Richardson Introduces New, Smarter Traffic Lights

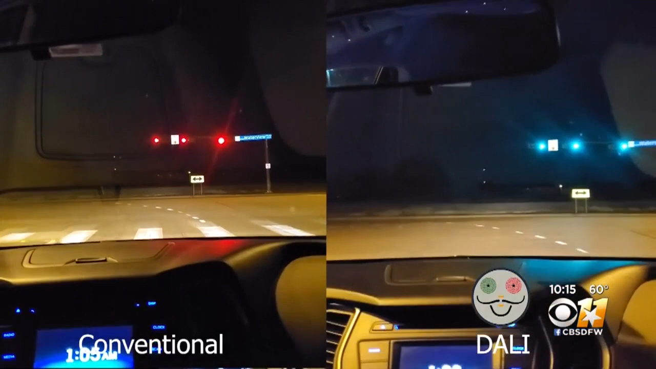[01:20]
SIDE BY SIDE, BEFORE AND AFTER VIDEOS SHOW THE DIFFERENCE THE SYSTEM CAN MAKE, CUTTING DOWN ON DELAYS.